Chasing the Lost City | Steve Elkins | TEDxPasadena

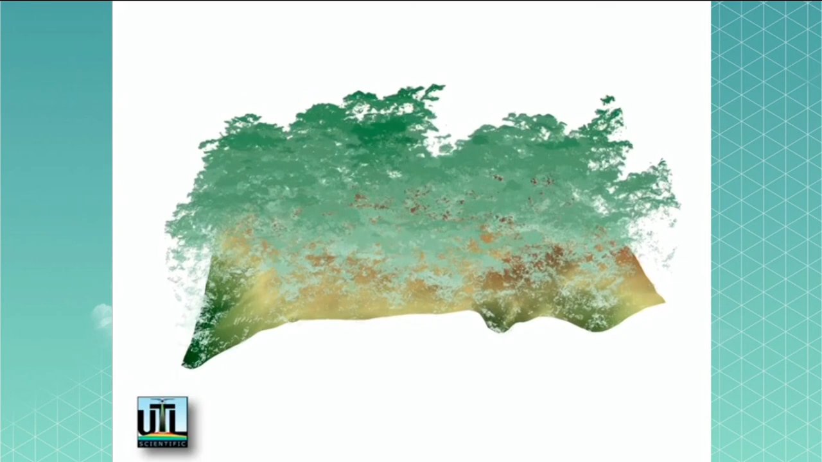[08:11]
And best of all, for my purposes, it would allow me to digitally erase the vegetation and expose the ruins underneath.
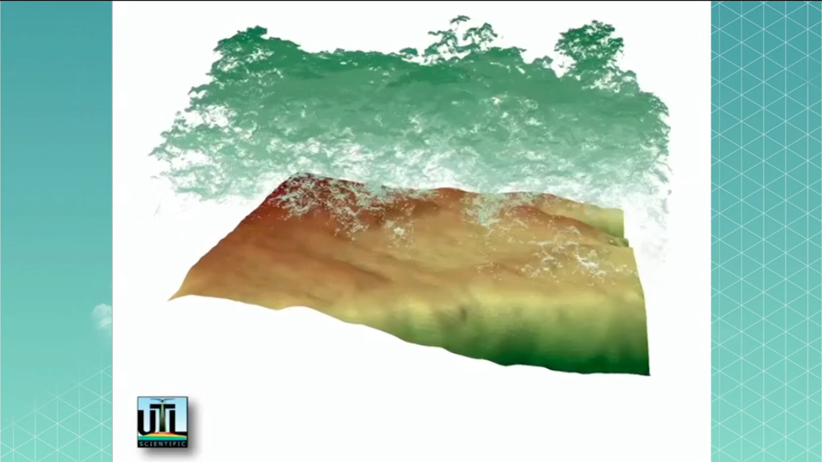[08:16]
This was amazing. I thought, if I ever have the chance to go looking for Cita Blanca again, this is what I'm going to do.
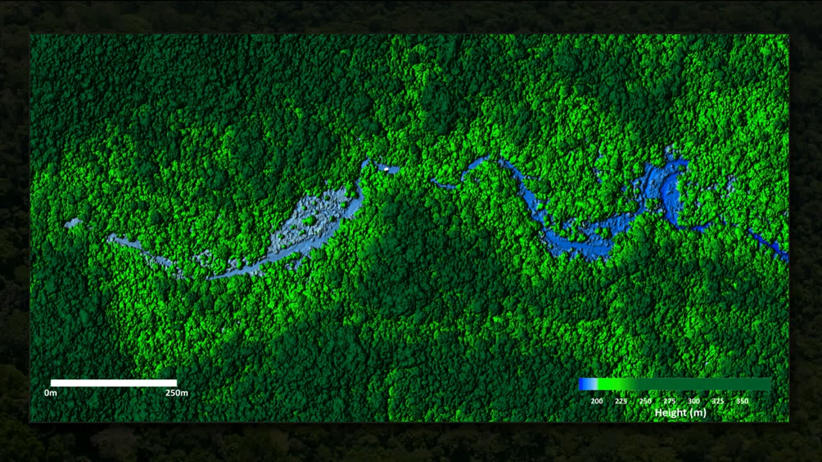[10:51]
You can't see anything underneath. Well, with the magic of lidar, we erased the vegetation in the next slide. And it's like looking at the moon or Mars.
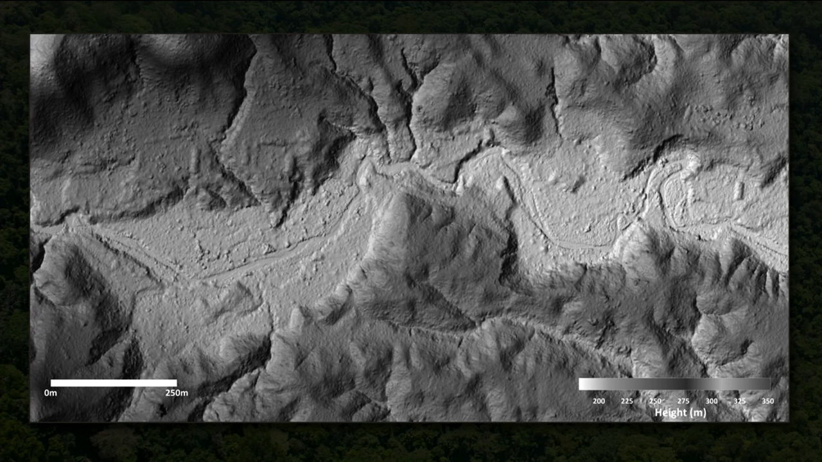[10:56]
And if you look in the river valley, you'll see there's various geometric shapes, squares, pyramids,
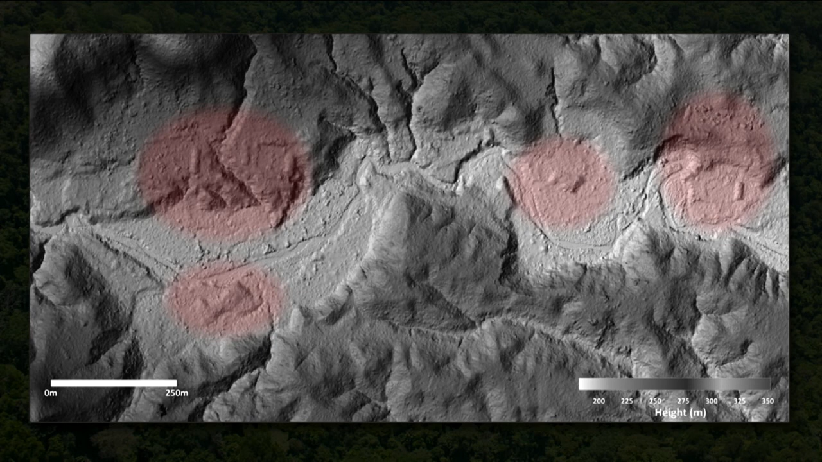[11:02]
and other things that represent, plazas, pyramids, and whatever. Anyway, after we saw those images, the president called and he requested that I brief him in his cabinet at a special meeting the next day.